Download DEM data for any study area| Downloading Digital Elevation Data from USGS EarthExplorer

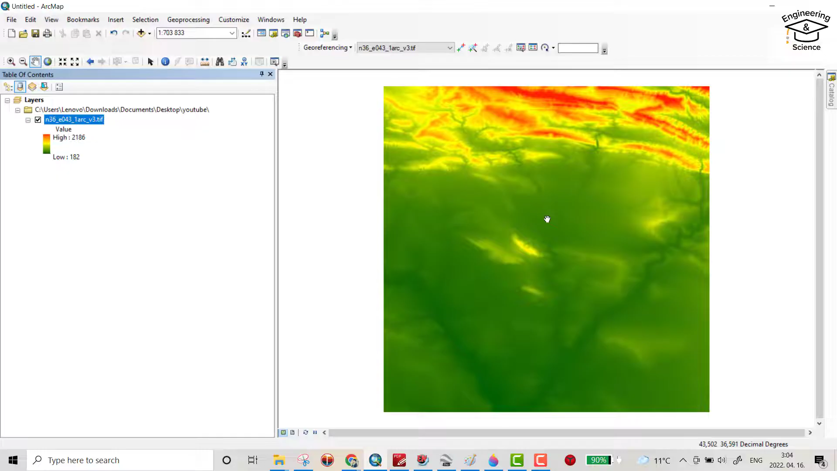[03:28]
apply this color map okay that's my DM file I hope it can be helpful have a nice time